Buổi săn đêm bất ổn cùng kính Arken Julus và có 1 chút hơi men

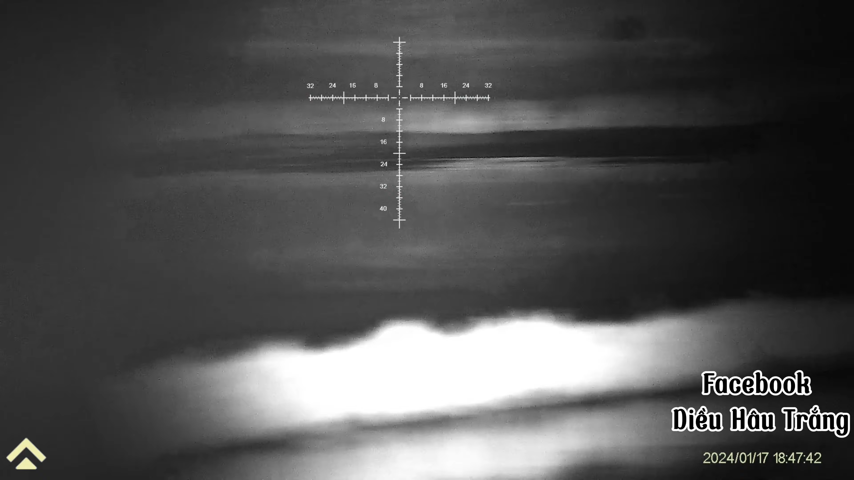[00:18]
lúc này làm sao dám chơi được, đứng đây nè.
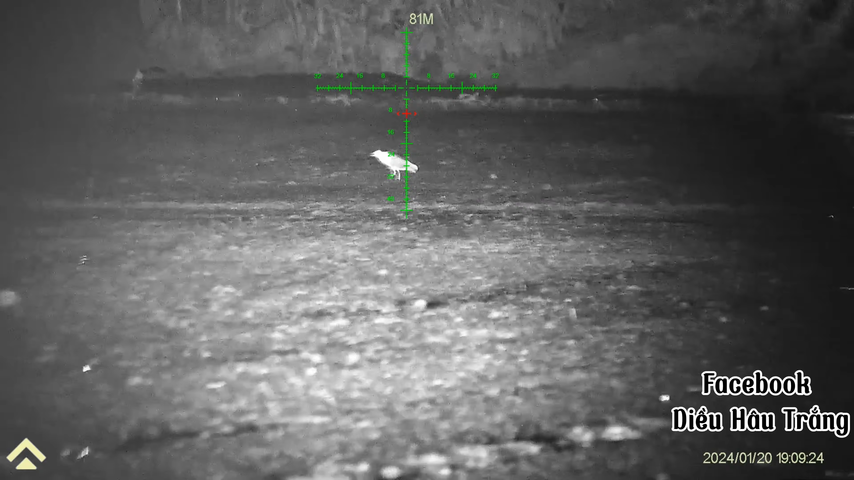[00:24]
Con này là 73 mét, con này là
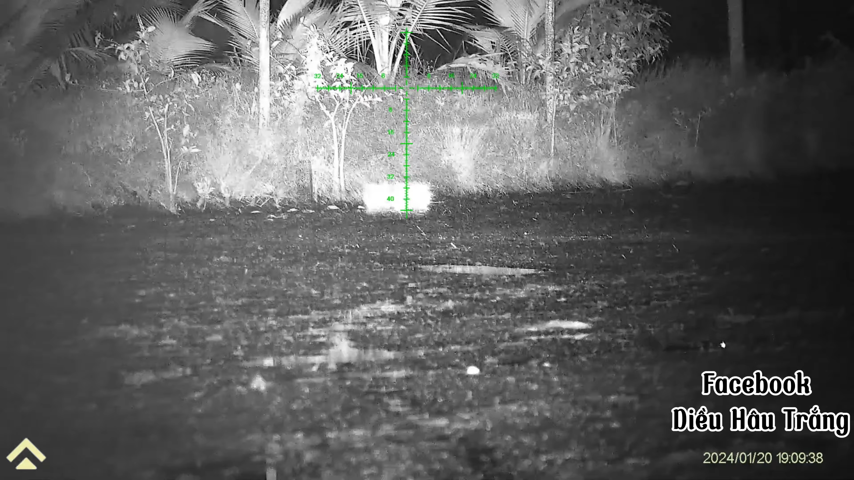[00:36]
78 mét, 78 mét, còn bình nước này bao nhiêu,
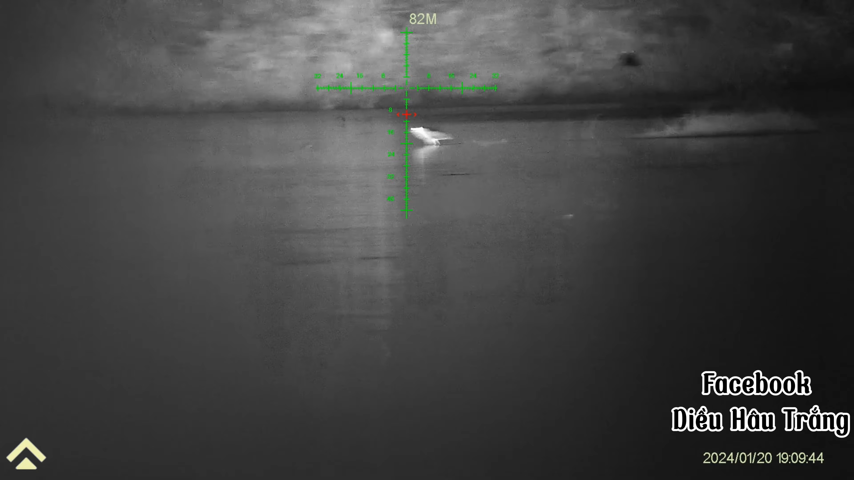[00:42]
con này là 94, vậy thôi mình chọn con 70 à.
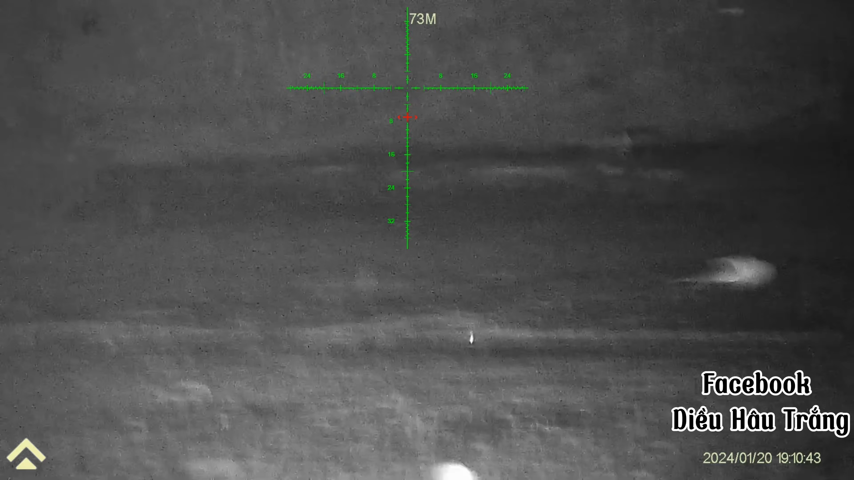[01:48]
Rồi, con bên đây bay mẹ đó rồi.
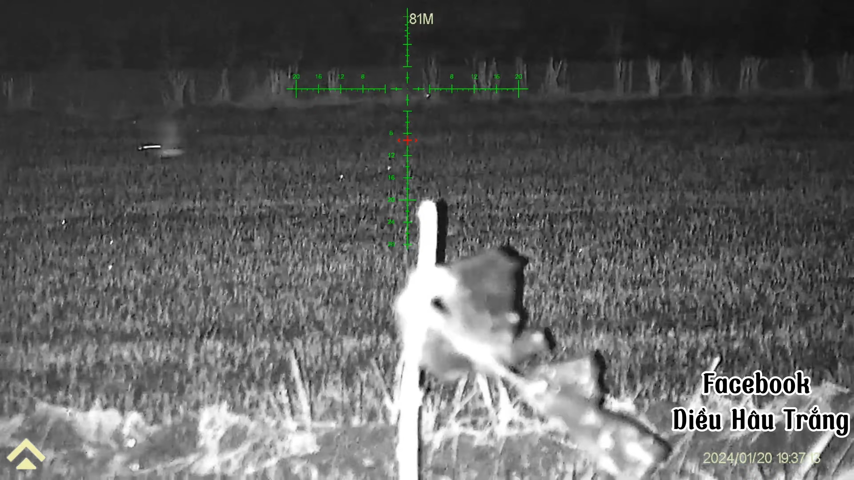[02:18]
Trời ơi trời, gì sao bán? Nó làm như phim Hồng Kông vậy.
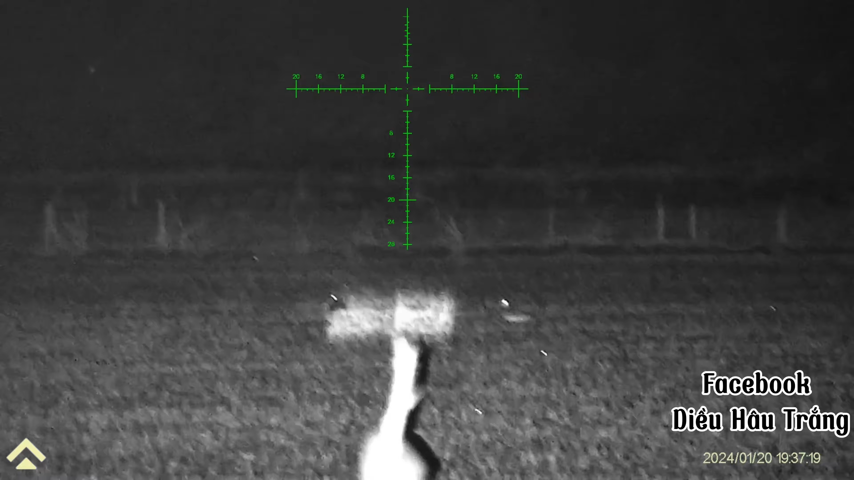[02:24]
89 mét rồi còn gì nữa.
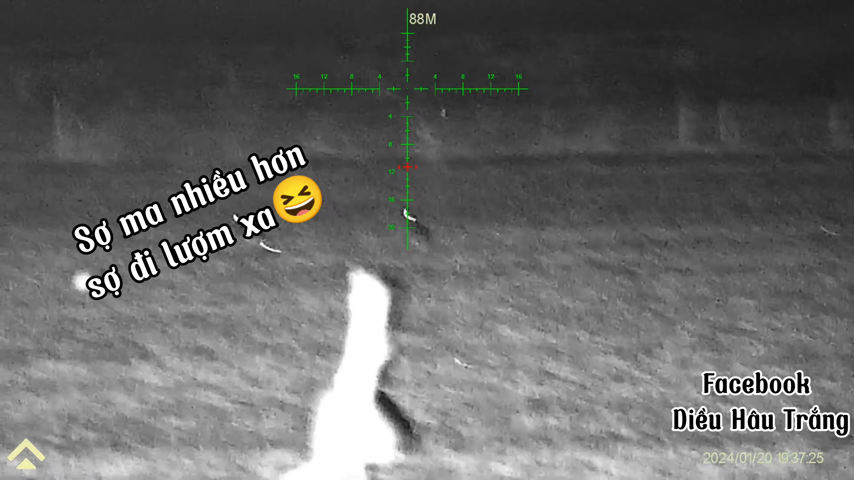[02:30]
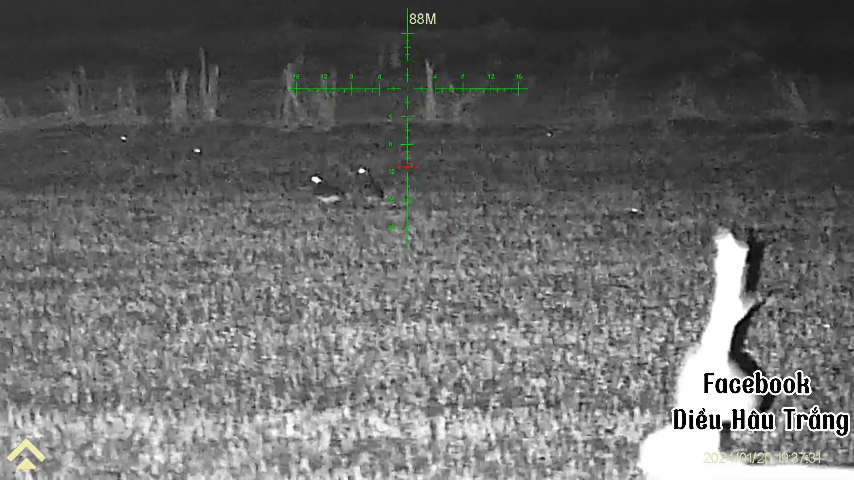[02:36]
Khó quá. Nó không có đứng lại.
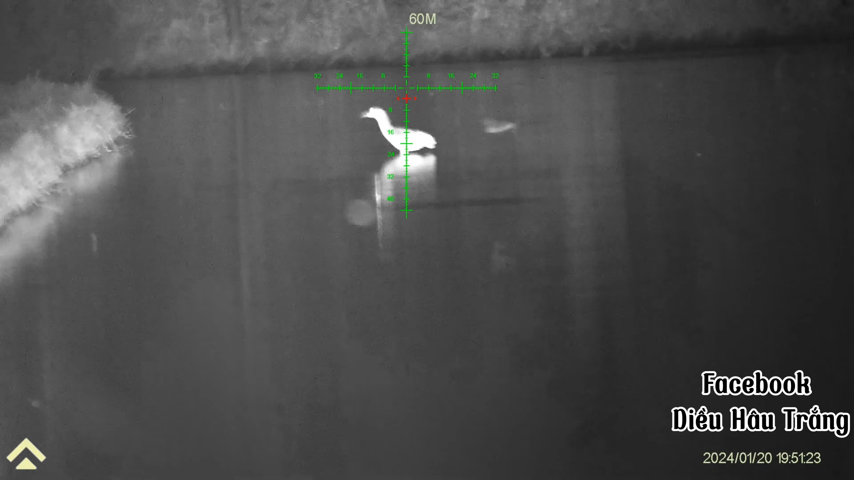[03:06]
Bây giờ mình sẽ zoom lên 7 giây đây, chứ tôi bị cận lần không biết, tôi thấy không có rõ.
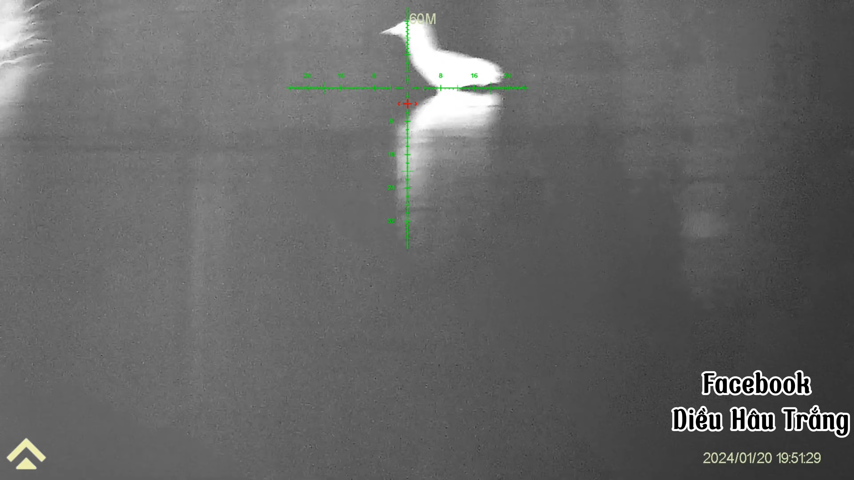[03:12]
Giờ mình trả level về không trước cái đã, level này nó hơi không chính xác á.
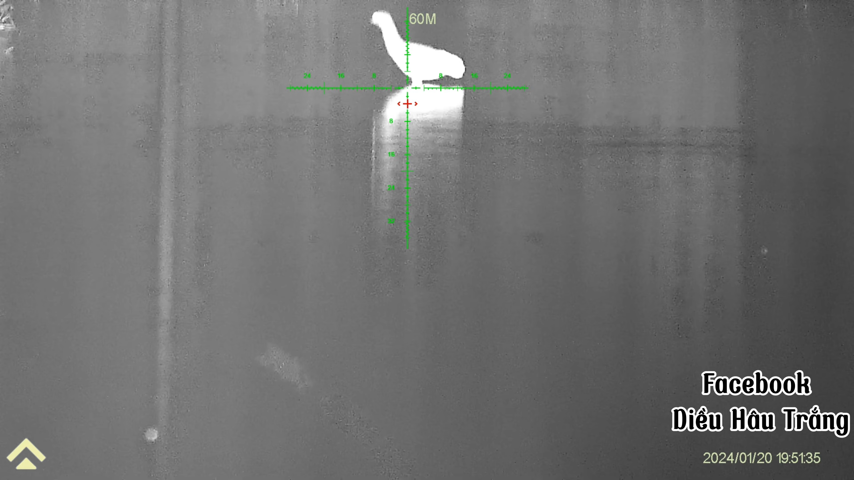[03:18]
Rồi đây đã về không, đợi xe qua.
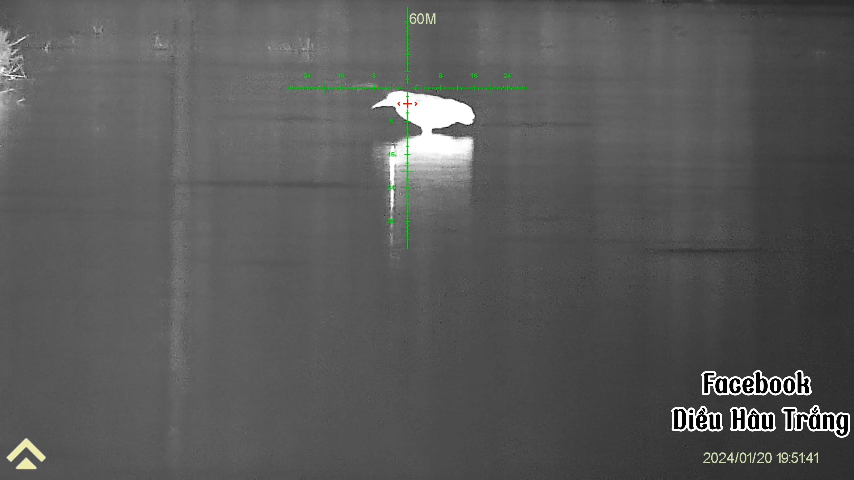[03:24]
Đây nó đây rồi, các chị đợi tí xíu nha, level vẫn chưa dưỡi cho lắm.